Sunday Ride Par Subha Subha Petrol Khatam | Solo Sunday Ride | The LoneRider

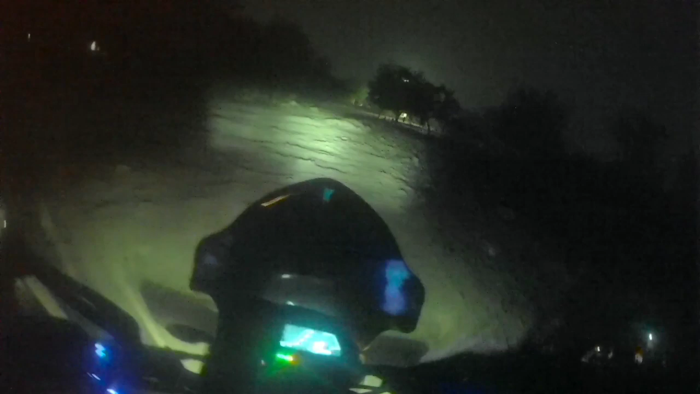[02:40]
अभी चलते हैं, थोड़ा सा यहाँ अंधेरा है, आगे मिलते हैं थोड़ा सा। फाइनली पहुँच चुका हूँ सोफुटा रोड और मेरे को पेट्रोल भराना है क्योंकि बाइक में पेट्रोल बहुत ज़्यादा कम है।
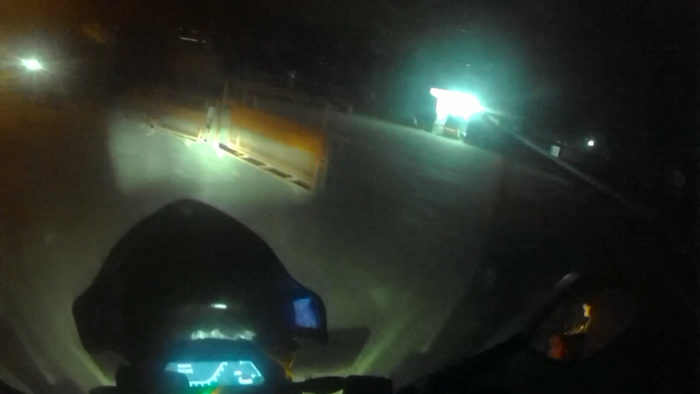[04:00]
पेट्रोल पंप तो बंद है, बंद है, बंद है। गुड़गांव तक स्ट्रगल हो जाएगा काफी, अब तो पता नहीं बीच में बंद ना हो जाए बाइक।
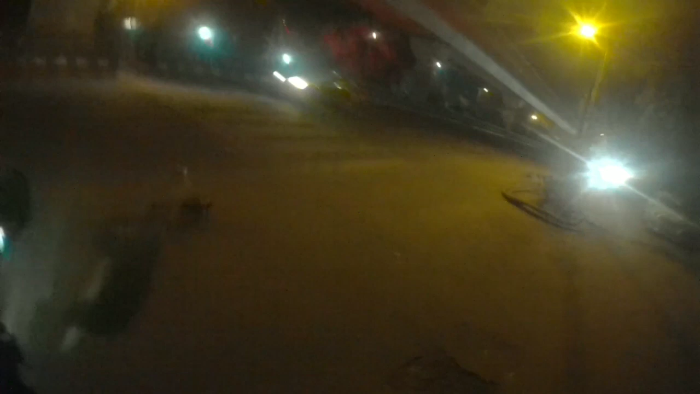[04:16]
मैं कल शाम को जा रहा था अच्छा खासा, मैं पेट्रोल डलाने गया नहीं यार मैं। चलो देखते हैं पहुंचते हैं नहीं पहुंचते।
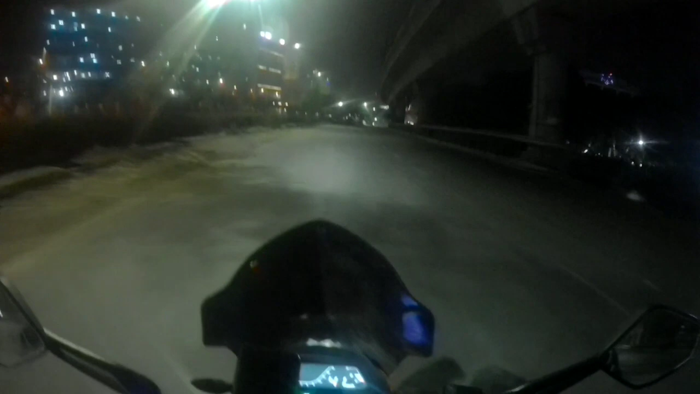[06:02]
तो अभी मिलते हैं थोड़ा सा आगे, और ये अंधेरा अंधेरे में तो क्या ही देखोगे आप। अब रिकॉर्डिंग बंद ही नहीं हो रही है, रिकॉर्ड ही करते जा रहा है, दिमाग खराब हो रहा है मेरा।
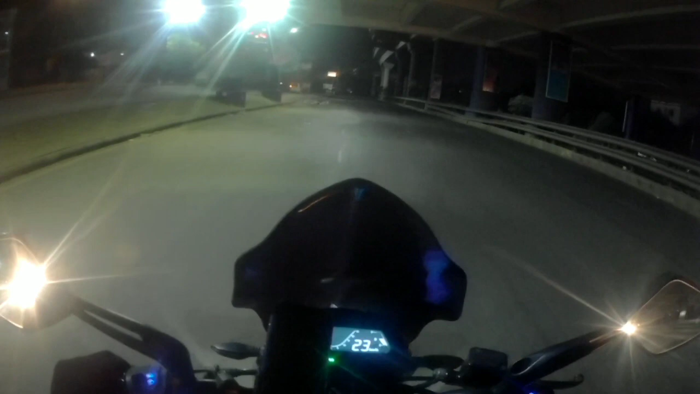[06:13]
तो कभी तो मेरे कैमरे की बैटरी जल्दी चुक जाती है। तो फाइनली बहुत टाइम बाद हाईवे पे पहुंचे हैं, अब लिए जाएंगे थोड़े मजे, स्पीडिंग के मजे। चलो लेट्स एंजॉय।